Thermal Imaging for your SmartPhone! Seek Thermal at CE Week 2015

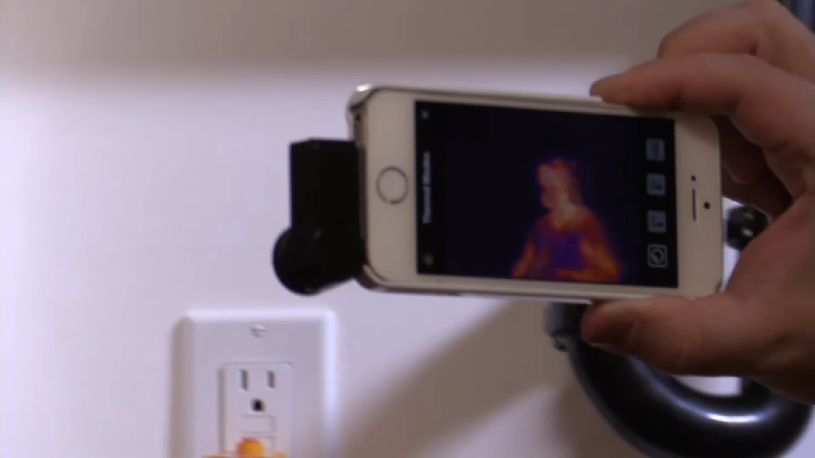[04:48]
see where the applications and where you're missing insulation.
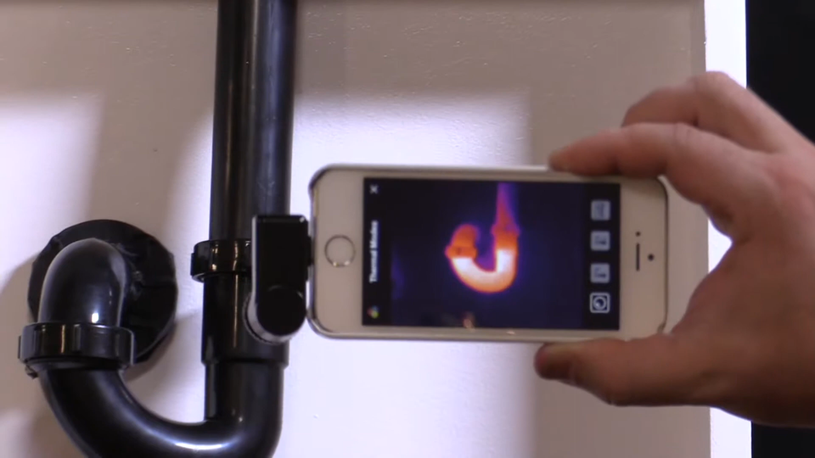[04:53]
So whether it's a contractor or you or your neighbor who's going to help you, you can immediately get to the source of the problem. That's incredible. Such a great use.